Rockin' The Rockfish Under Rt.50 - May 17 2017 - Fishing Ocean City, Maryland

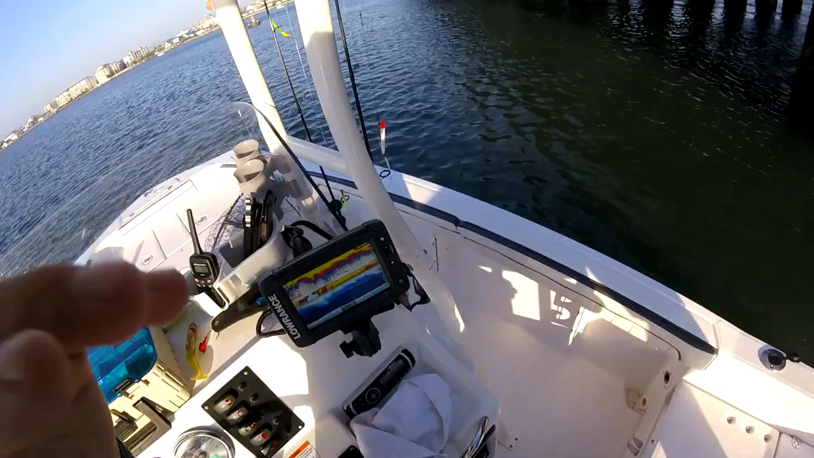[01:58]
fish moving here, and they're right under us You may want to throw down this line and come through a couple times,